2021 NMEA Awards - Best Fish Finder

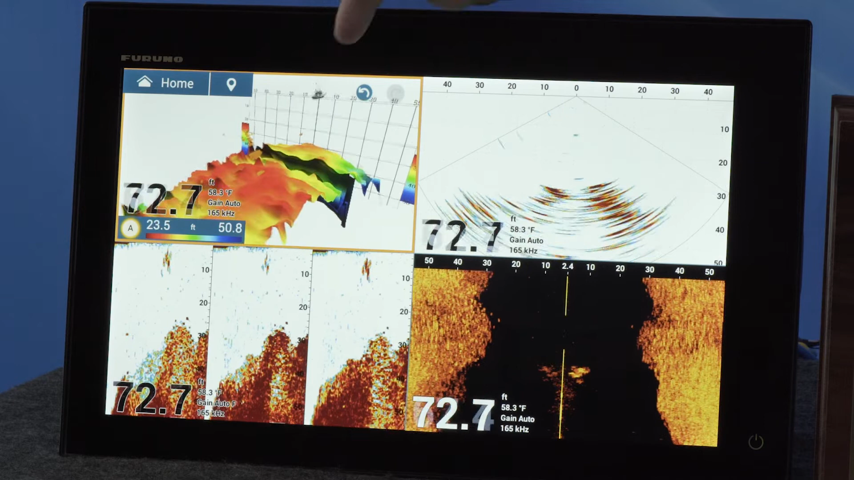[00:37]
On screen: depth 72.7 ft, water 58.3°F
the cross section mode, the triple beam mode or the side scan mode.
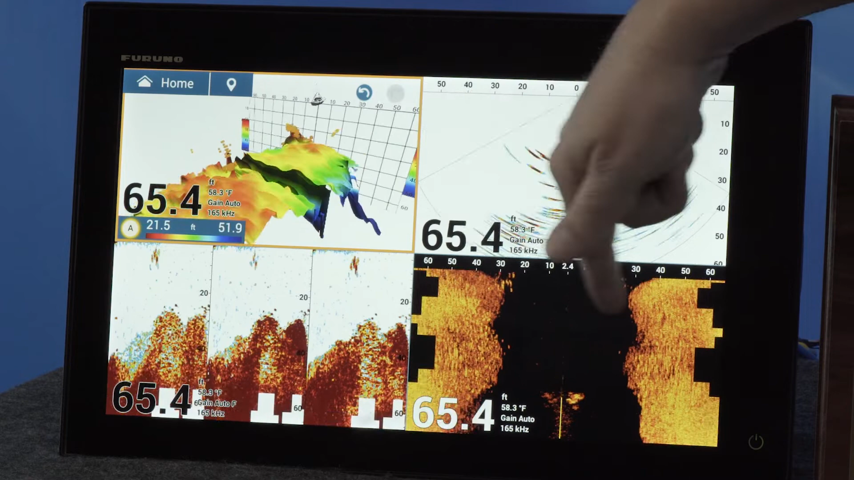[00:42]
On screen: depth 65.4 ft, water 58.3°F
As if that weren't enough with the new software update the DFF3D gives you PBG or personal bathymetric generator. This allows you to create your own detailed shaded relief
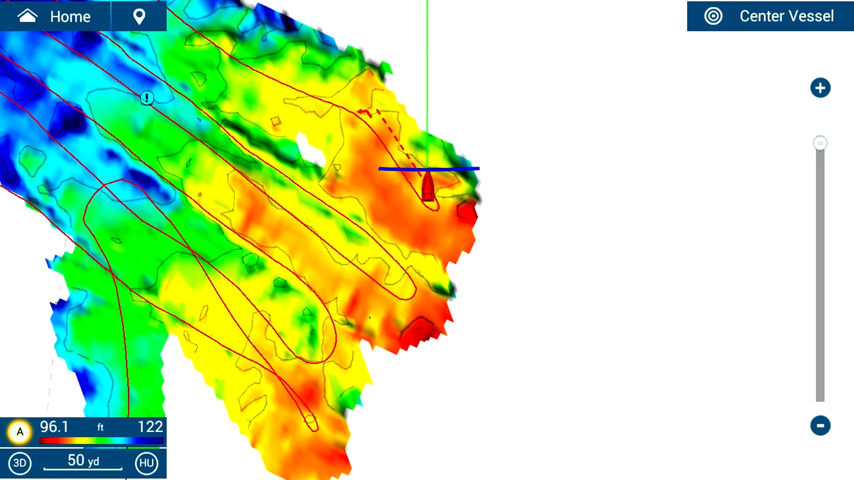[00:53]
charts for fishing or navigating or just to see the sea floor. So to give us a quick demonstration on how the DFF3D works,
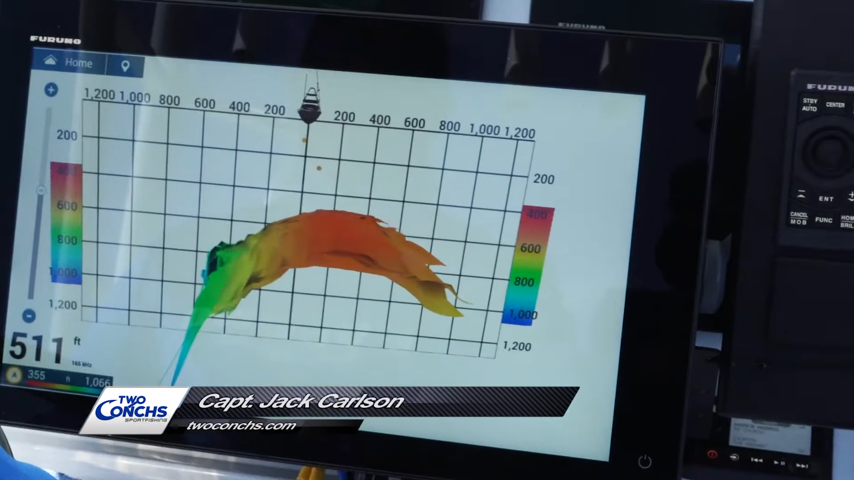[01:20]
On screen: depth 511 ft
This is our 3D imagery. You can see like we're on the left side it's actually dropping down deeper
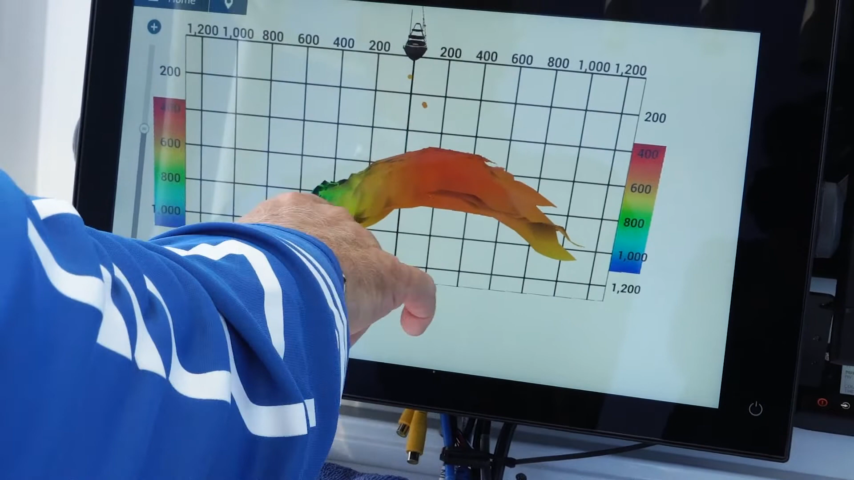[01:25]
and this color coded will show you right here the actual depths or you can even just touch on it and then it'll tell you as well.
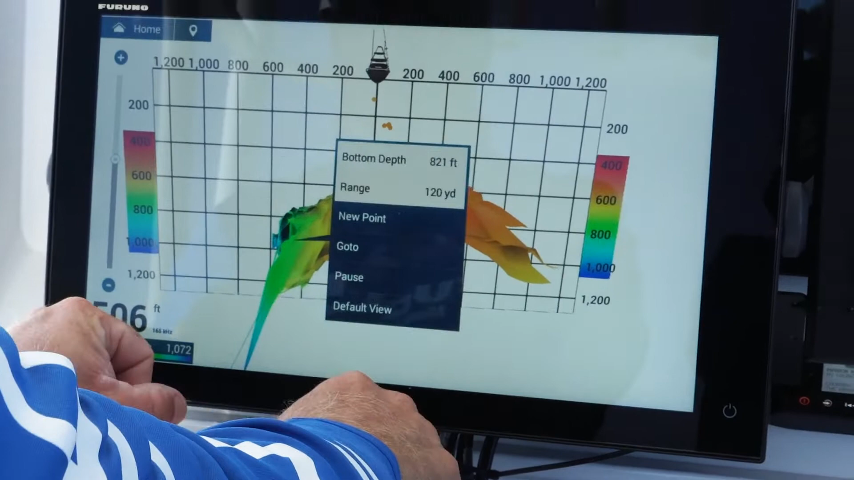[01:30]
What I like a lot too it's showing me where the fish are.
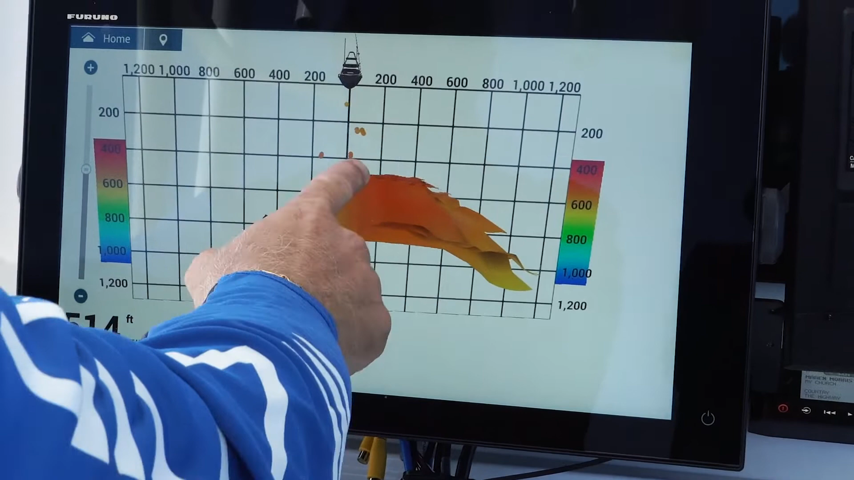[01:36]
So this right here I know these fish right here you know it's gonna be down 256 feet
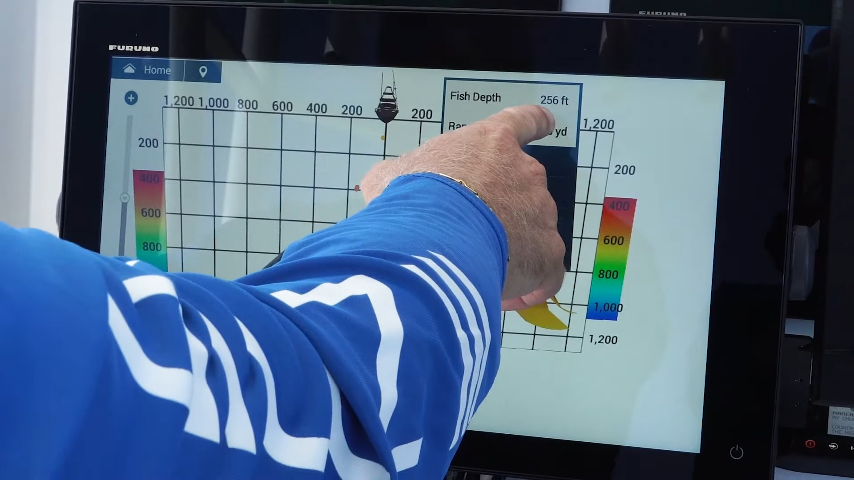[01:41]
and you know it'll be 30 yards off your port side or starboard side yeah yeah.
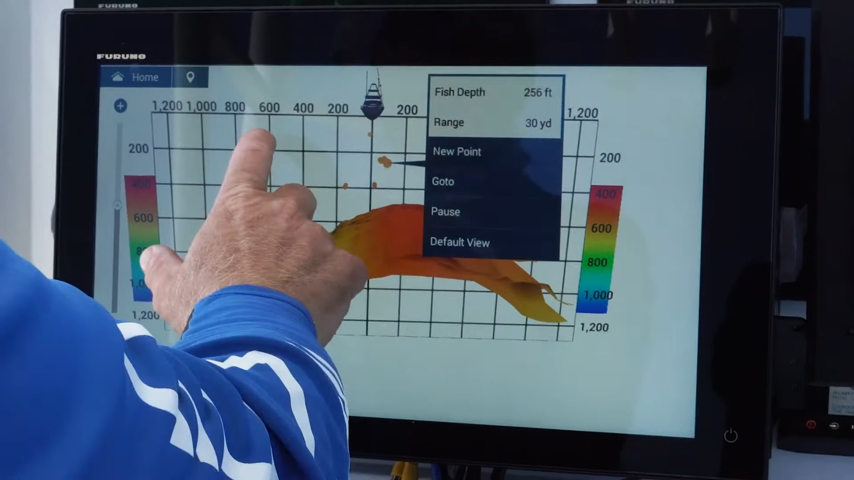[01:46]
And it'll show me like that's a big cluster of fish as well.
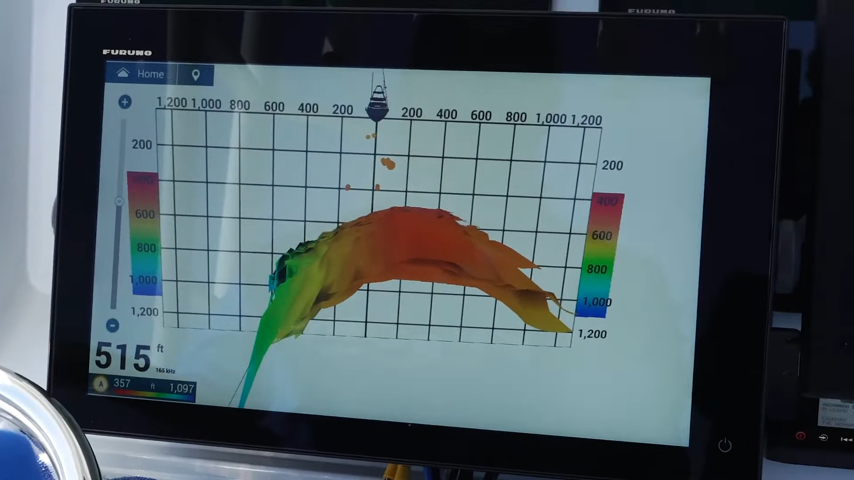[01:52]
On screen: depth 515 ft
When I see it like on my on my one-dimensional you don't really know like where they are but you know they're there.
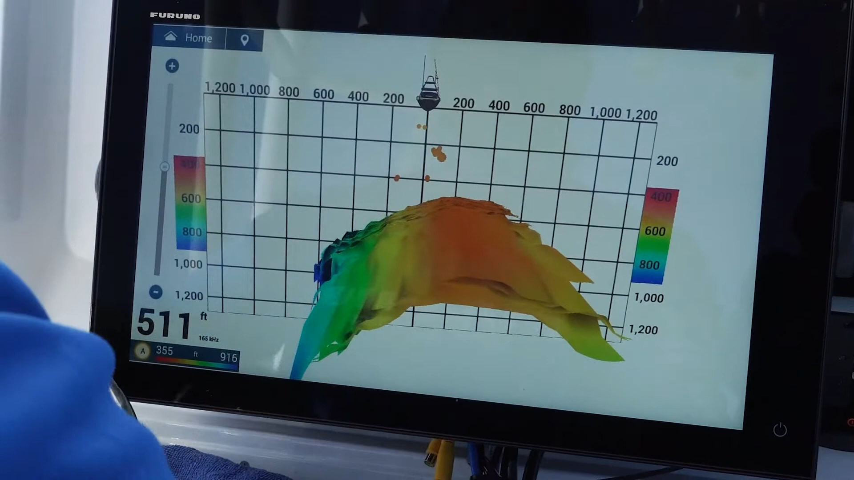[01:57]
On screen: depth 511 ft
This right here will definitely dial you in whether they're on the left side the right side of the boat port starboard and
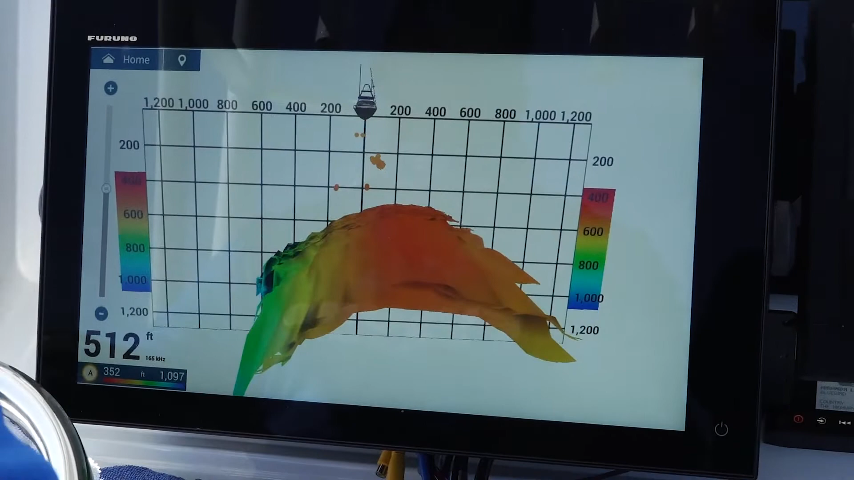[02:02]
On screen: depth 512 ft
this is a great great image of the Marathon hump. And we're looking at a 120 degree wide swath right now and it's it's giving us this historical information